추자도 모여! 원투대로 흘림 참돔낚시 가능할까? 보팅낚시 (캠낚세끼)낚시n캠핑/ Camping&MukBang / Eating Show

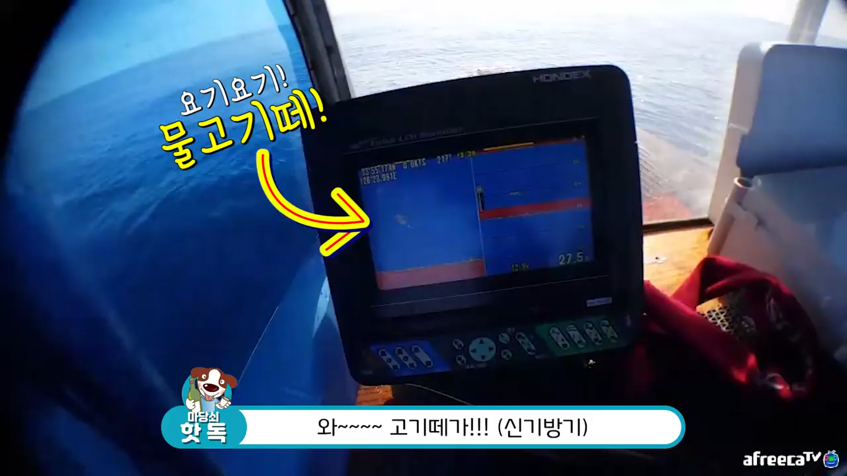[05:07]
와, 고기. 아, 지금, 보인다. 어, 고깃대가 지금 오고 있죠. 저게 고깃대래요. 고깃대가 오고 있대.